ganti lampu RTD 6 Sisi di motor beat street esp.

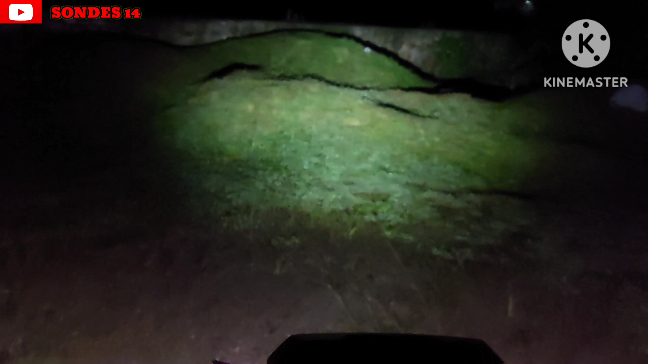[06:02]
Nah, jadi seperti ini ya, guys. Untuk hasil cahayanya, itu menyebar ya, guys. Enggak fokus tapi terang lah. Nah, kemudian untuk penampakan lampu jauhnya seperti ini ya, guys.